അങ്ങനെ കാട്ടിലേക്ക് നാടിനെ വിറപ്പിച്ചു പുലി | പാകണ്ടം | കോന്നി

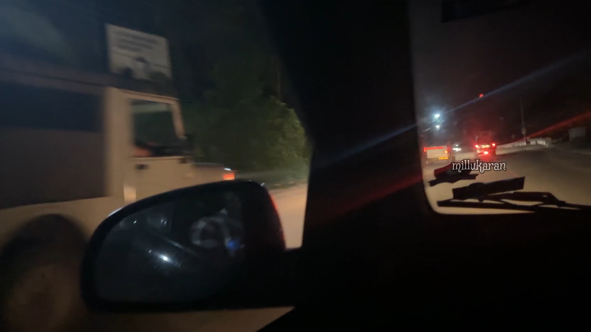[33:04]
എന്താ കയറി പോകും. എന്താ ഫോറസ്റ്റിൻ്റെ വണ്ടി മിന്നിയാണ് പോകുന്നത്.
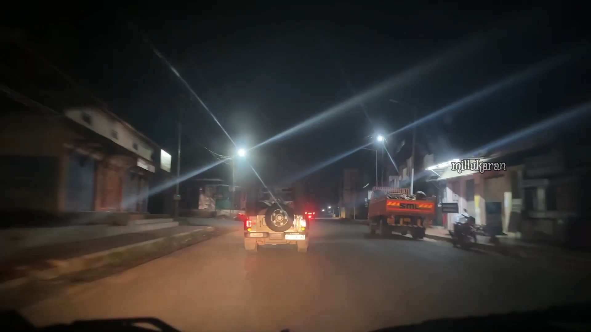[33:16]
അപ്പം നമ്മുടെ
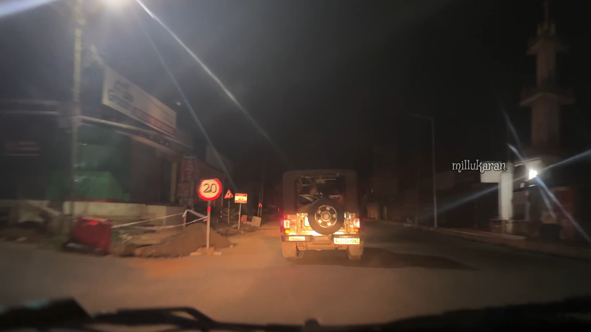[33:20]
പുലിയെ കൊണ്ടുള്ള വണ്ടി ഇങ്ങനെ പോയിക്കൊണ്ടിരിക്കുകയാണ് സുഹൃത്തുക്കളെ.
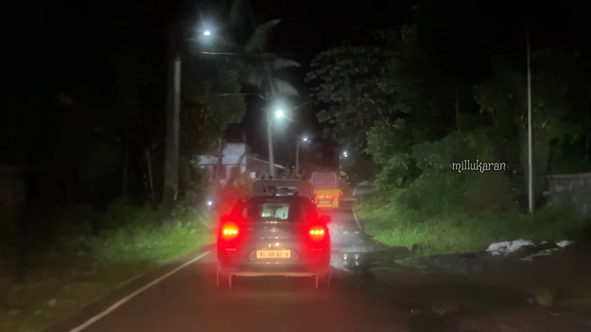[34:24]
നമ്മൾ റേഞ്ച് ഓഫീസിൻ്റെ വാതിൽ എത്തിയിരിക്കുകയാണ് സുഹൃത്തുക്കളെ.